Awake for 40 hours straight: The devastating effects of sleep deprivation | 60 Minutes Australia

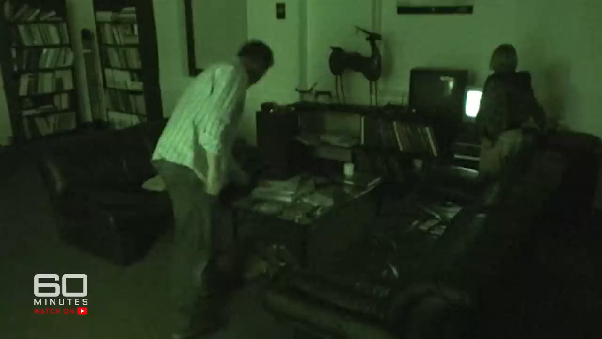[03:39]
It's now pushing towards 4.30 and the fight is on to keep awake.
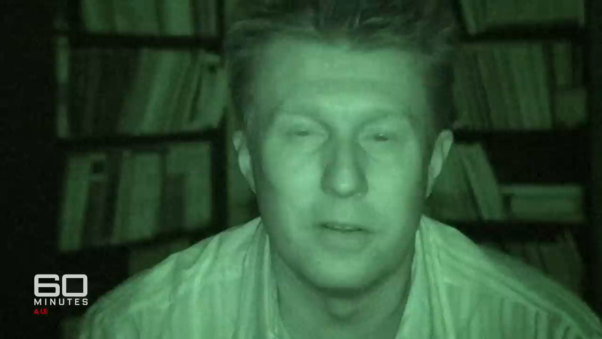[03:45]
It's 5 o'clock now and I'm feeling really, really tired. My eyes are heavy.